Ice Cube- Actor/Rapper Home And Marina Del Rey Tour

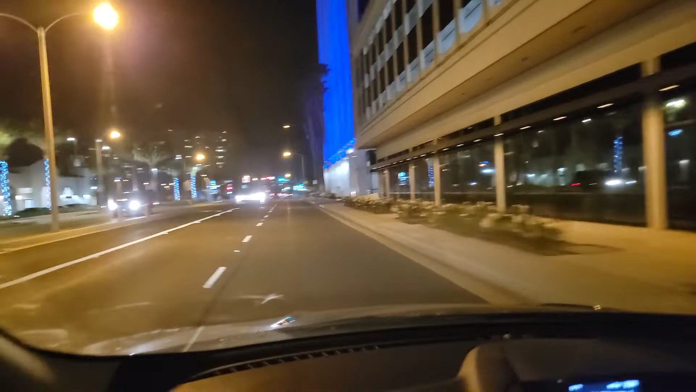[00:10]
So we're taking a drive tonight through Marina Del Rey. We're going to see where we're going to end up. So we're on Admiral Teeway in Bali now. It's the Marina Del Rey Hotel with Salt Restaurant. We're coming up to at least what used to be known as Restaurant Row.
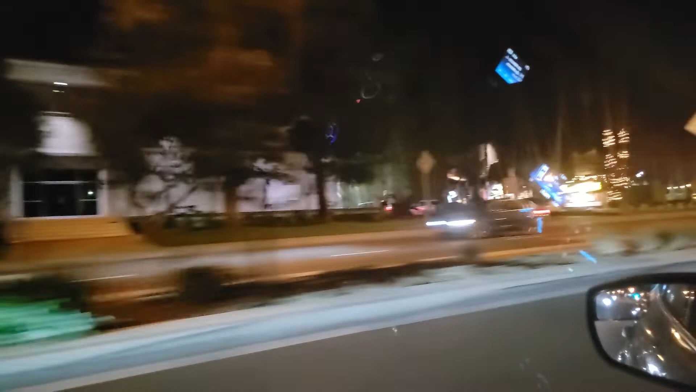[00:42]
Wait, trying to get over here.
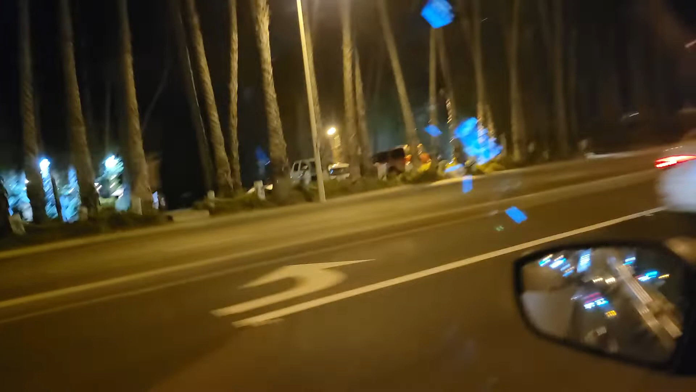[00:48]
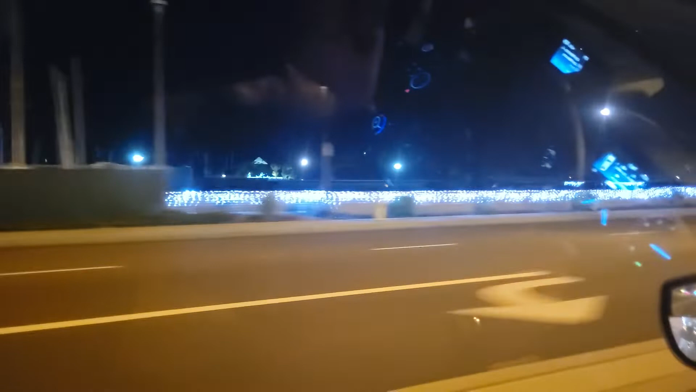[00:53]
Can you see the boats beyond? Tony Pee is in a hurry.
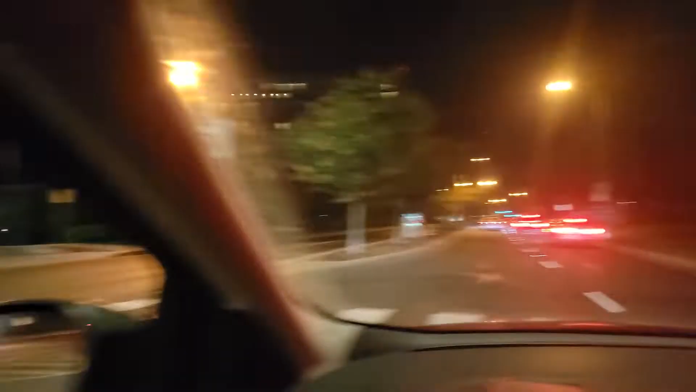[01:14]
See? Everybody's in a hurry when they're slamming on their brakes.
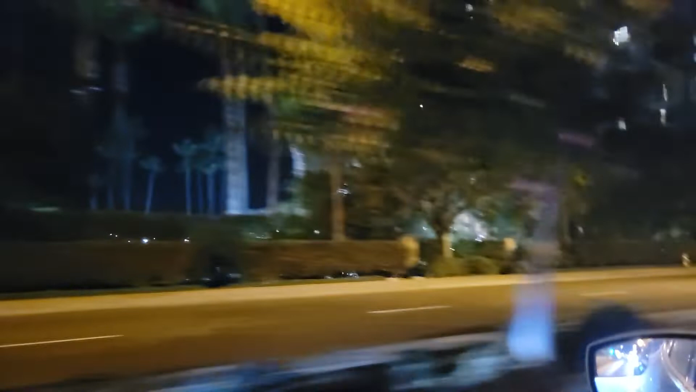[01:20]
That's the way it is. Coming up to the Marina City Club here, which has been here since the 70s.
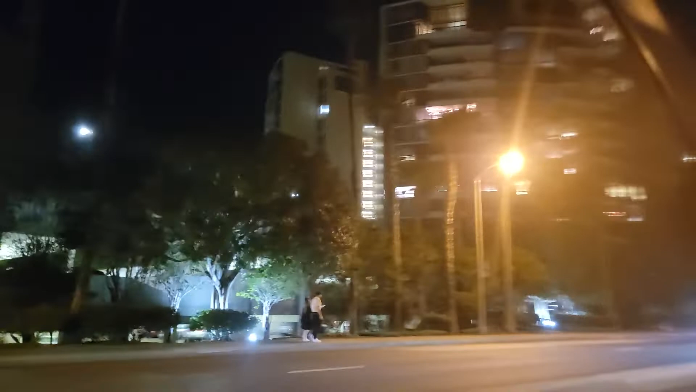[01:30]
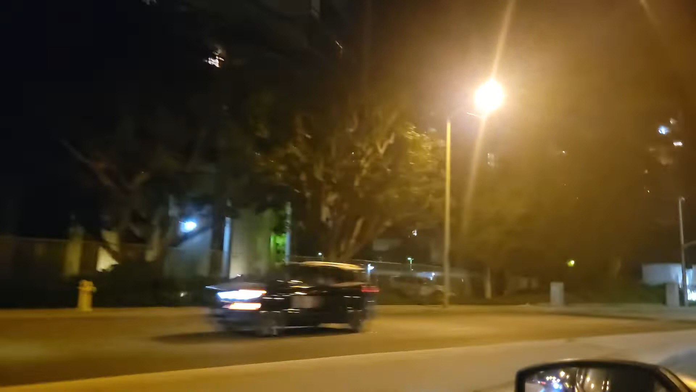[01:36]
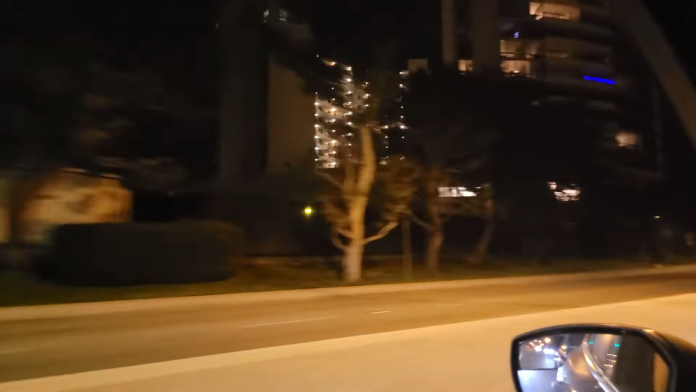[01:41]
I know where we're going to go. We're going to head over to the Strand, basically. It's basically beautiful multi-million dollar homes right on the beach. It's more of the Marina City Club.
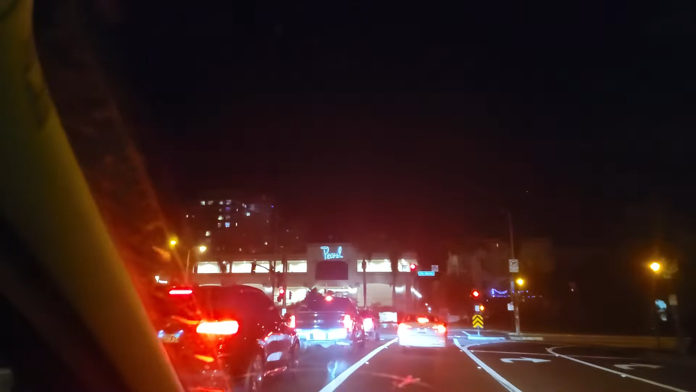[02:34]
The Pearl used to be an Oakwood apartment.
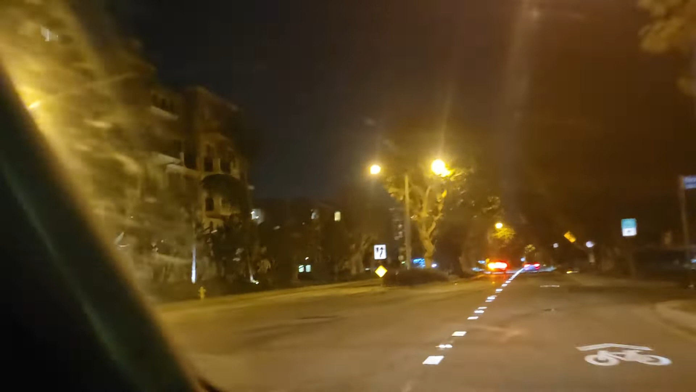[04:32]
Oh, Bora Bora. We're one shy. We're getting there. This is Mariner's Village here.